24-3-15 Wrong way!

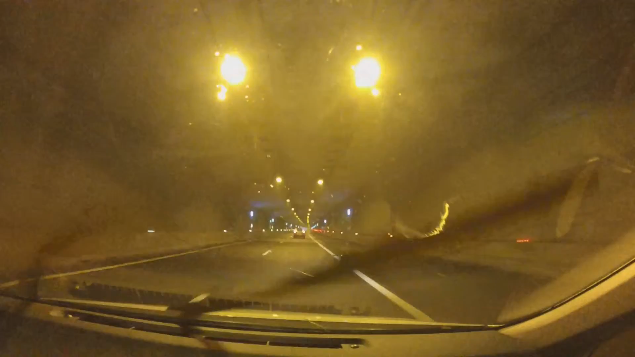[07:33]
Um... Well, a colleague just called me that there's a truck. Uh... Um... Uh, but it's... Facing the wrong way. And... I guess it's here... Uh... Uh... I need to slow down. The 70s says. Well, it's... Slow down to 70. There is a road inspection car there and a big ass aero car and that truck is facing the wrong way.